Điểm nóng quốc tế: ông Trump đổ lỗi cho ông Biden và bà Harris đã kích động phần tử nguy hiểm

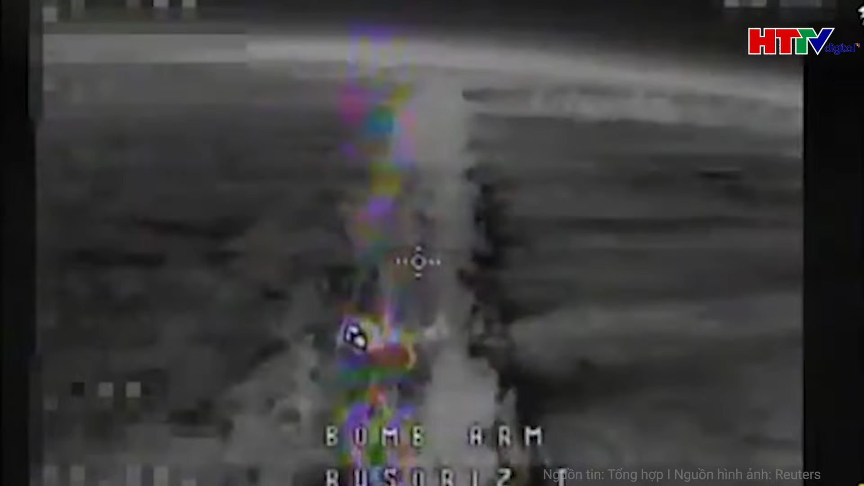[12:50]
Điều này khiến những UAV dòng lửa rất hiệu quả và nguy hiểm. Máy bay không người lái dòng lửa có xu hướng bay thấp vì Thermite sẽ hoạt động hiệu quả hơn khi tiếp xúc gần với mục tiêu.
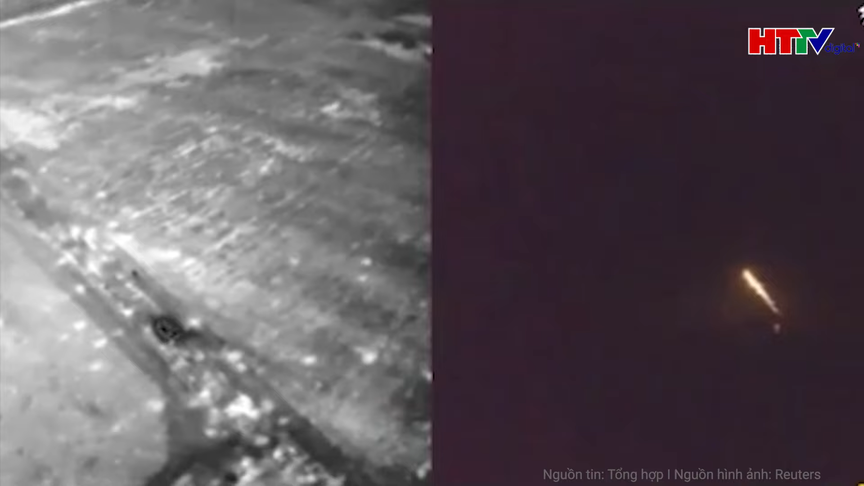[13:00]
Ngoài việc gây ra thiệt hại đáng kể cho đối phương, vũ khí này cũng có khả năng hỗ trợ các đơn vị Ukraine thực hiện nhiệm vụ chính xác.
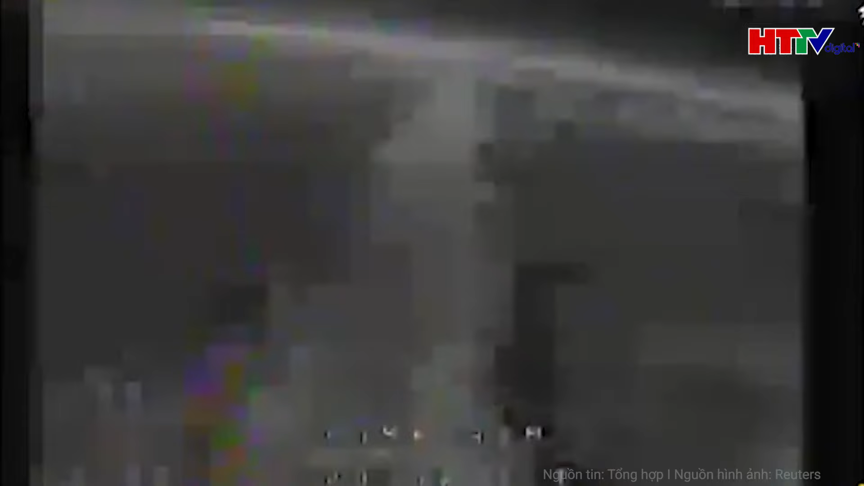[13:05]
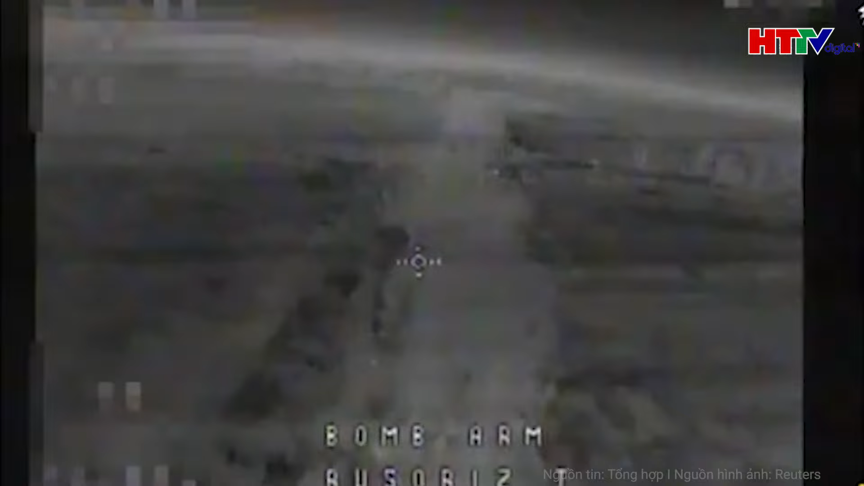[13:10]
Các nhà phân tích cho biết, khi lớp lá cây bị đốt cháy, hoạt động ném bom có khả năng sẽ chính xác hơn.
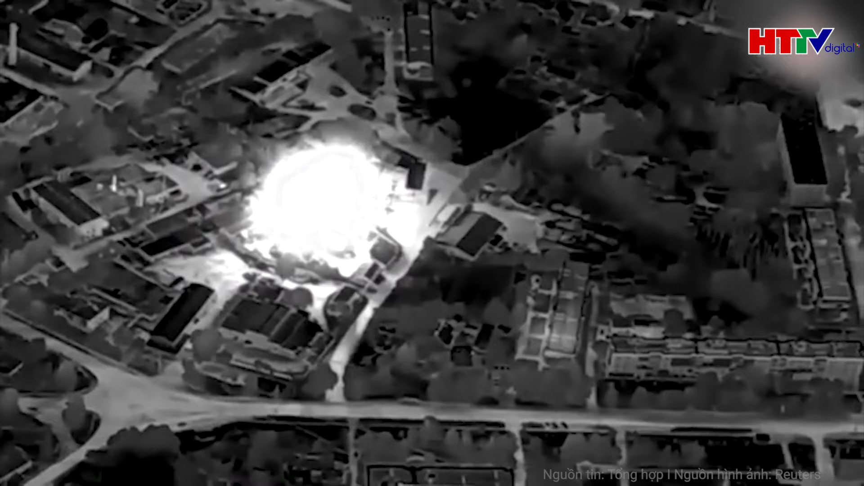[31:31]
Thế nhưng, đó chưa phải là tất cả mọi điều khi chiến dịch lớn của Nga ở vùng Kurs chỉ mới bắt đầu.
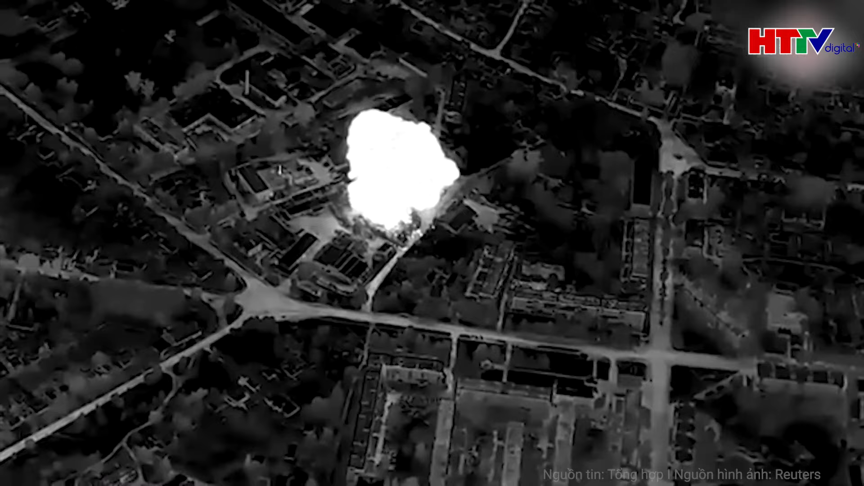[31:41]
Ấn phẩm Đức gọi đây là một cuộc trả đũa khắc nhiệt trong bối cảnh các nhà hoạt động Ukraine và phóng viên phương Tây đang đưa tin về các vụ đánh
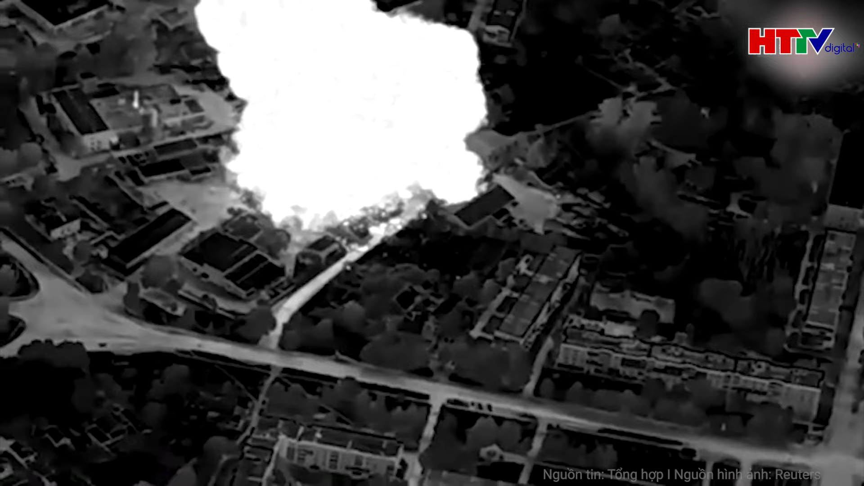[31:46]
bom chưa từng có nhằm vào các thành phố và làng mạc ở khu vực Sumy lân cận.
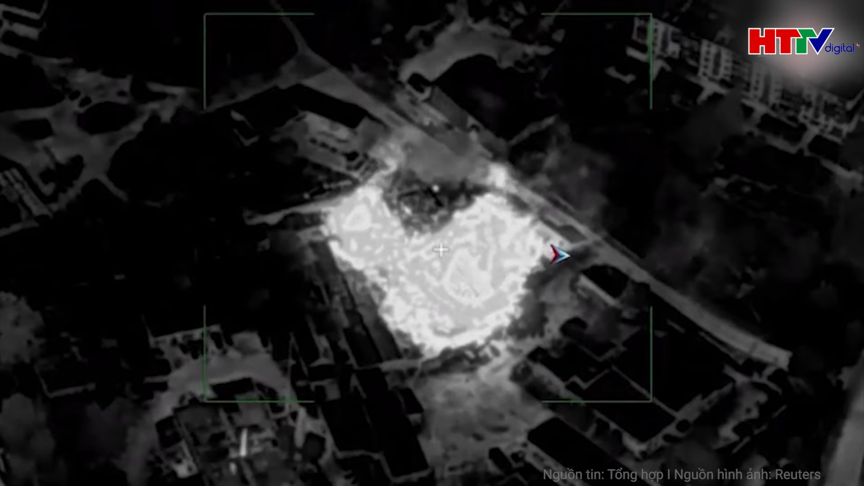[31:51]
Hậu phương của các đơn vị lực lượng vũ trang Ukraine đang được triển khai để tiến sâu vào lãnh thổ Nga.